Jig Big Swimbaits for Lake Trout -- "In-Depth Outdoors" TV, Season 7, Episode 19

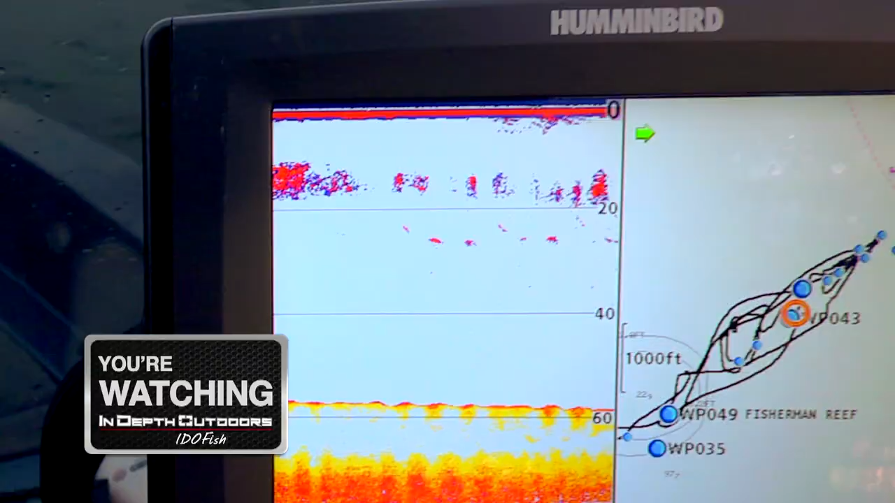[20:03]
Just a big wad of bait fish. That is a buffet line, snack bar.
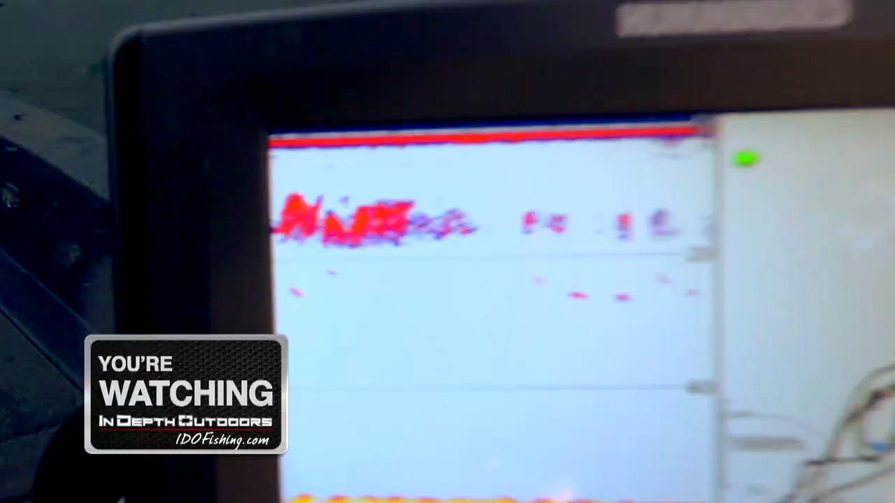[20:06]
You see that guy right there? That's dinner rolls. Next to him, that's Jell-O salad. Man, look at all that.
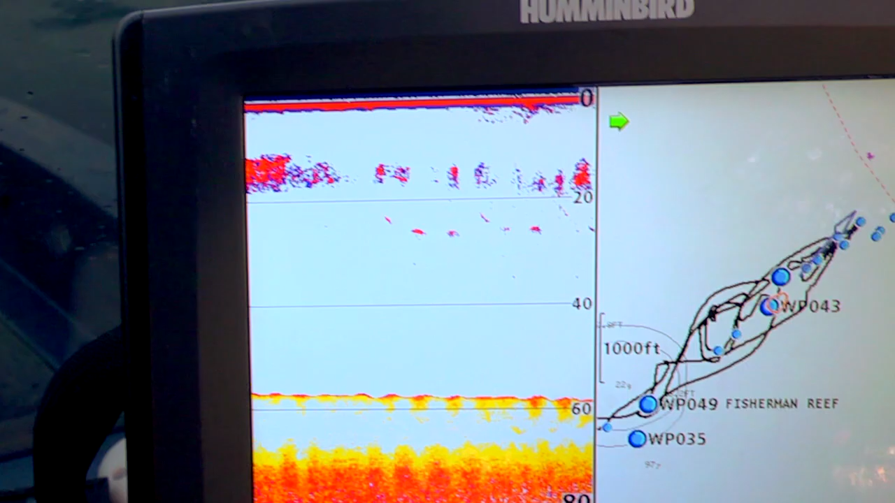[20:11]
Just like vertical jigging through the ice, man.
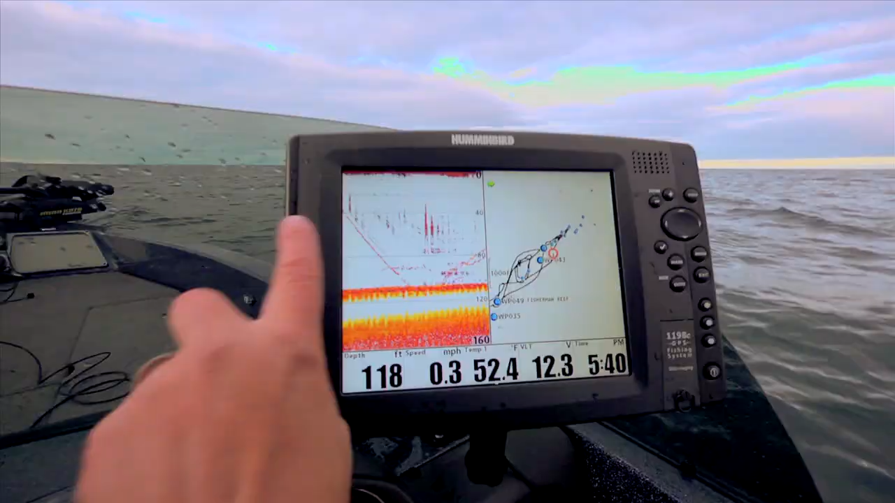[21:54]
On screen: depth 118 ft, speed 0.3 mph
This is his jig that came down.
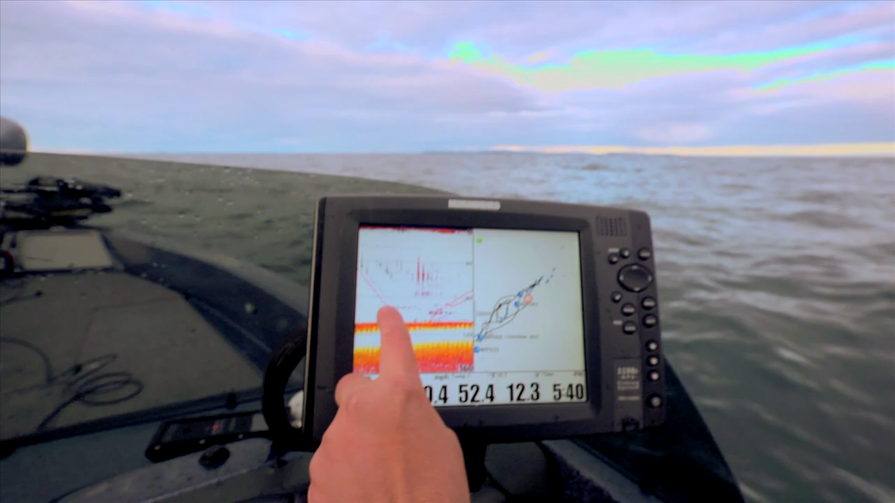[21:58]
And this fish followed him down to the bottom, and this is him fighting it back up. So it really is pretty much an exact detail of how that all transpired.
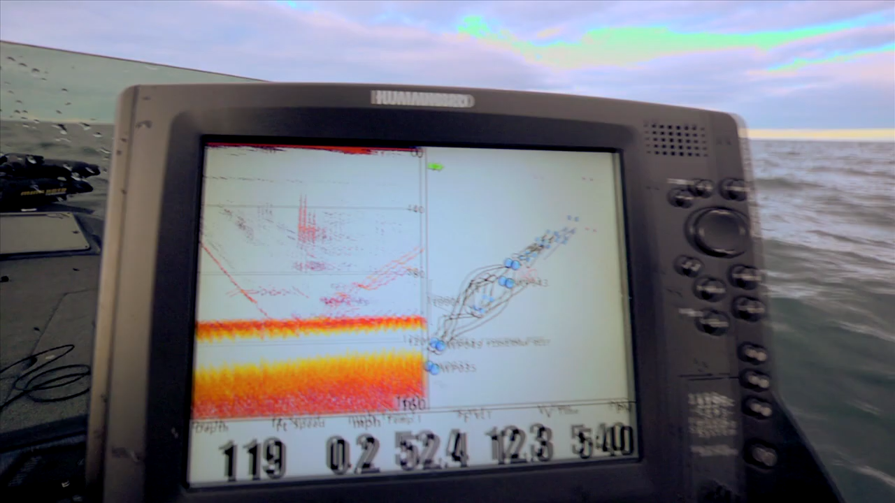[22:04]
That fish picked that jig up when it was still falling, you know, 40 feet above bottom.